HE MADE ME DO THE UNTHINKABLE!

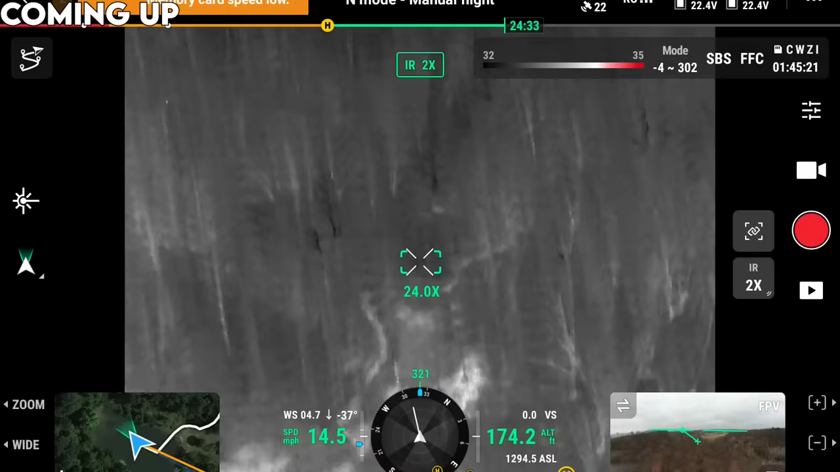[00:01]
I mean, it's obvious he's not showing up on thermo.